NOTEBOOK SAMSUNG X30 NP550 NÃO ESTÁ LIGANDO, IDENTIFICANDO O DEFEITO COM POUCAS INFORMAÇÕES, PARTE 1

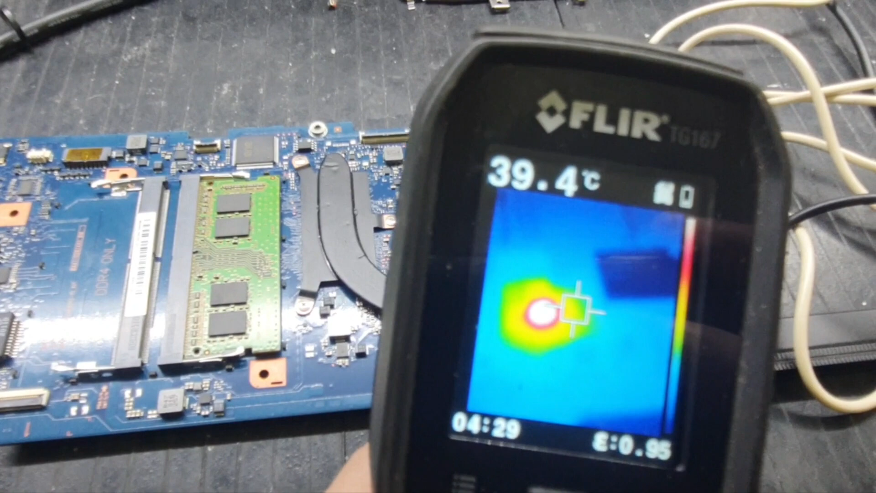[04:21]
On screen: spot 39.4°C
o 3, 51, 51, 51, 59, 393, ele tá pegando fogo, beleza.
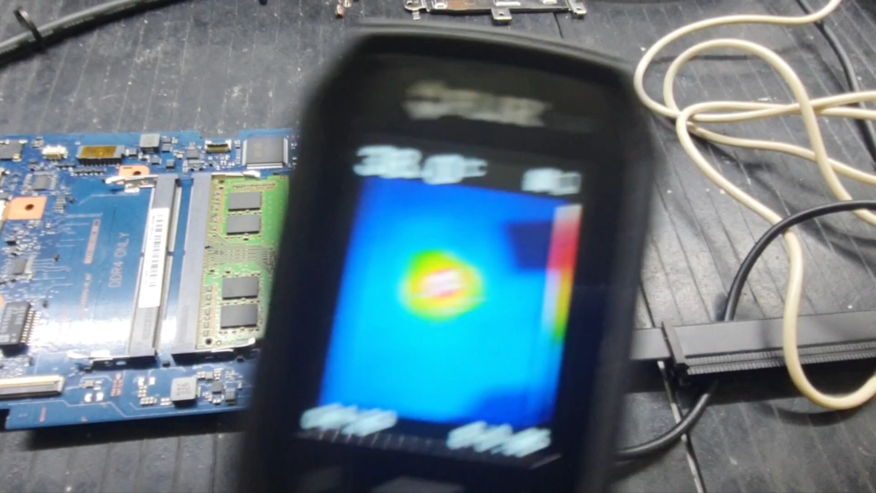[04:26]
Ele tá ruim? Teoricamente não, tá? Vou mostrar o motivo disso.